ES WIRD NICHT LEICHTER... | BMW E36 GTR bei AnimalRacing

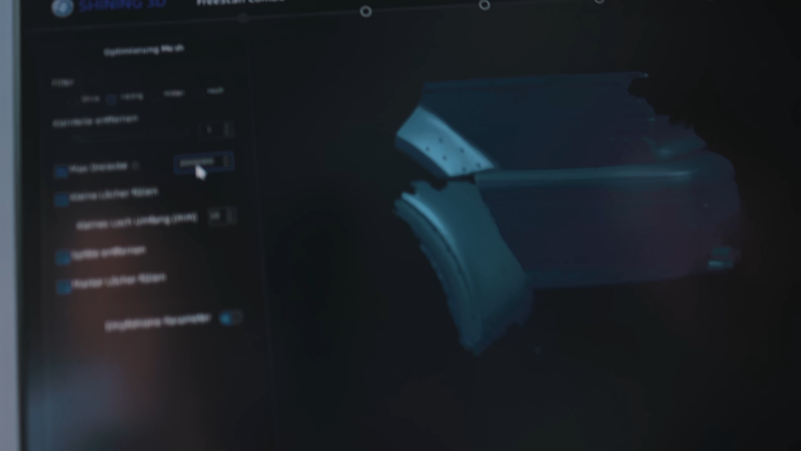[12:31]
Maximale Dreiecke macht er mir jetzt hier die Anzahl. Das ist eben das Mesh, was ich meinte. Kleine Löcher füllen. Das macht er jetzt auch alles selber.